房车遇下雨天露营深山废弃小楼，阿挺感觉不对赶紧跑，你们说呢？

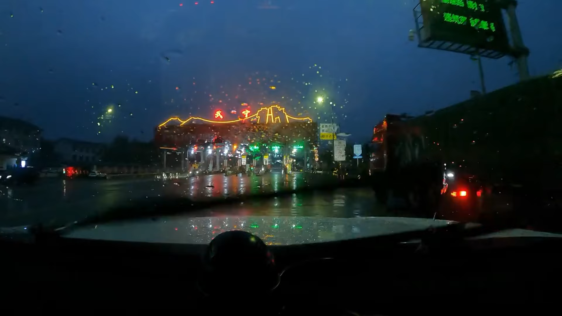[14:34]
还得是高速服务区啊，还得是高速服务区。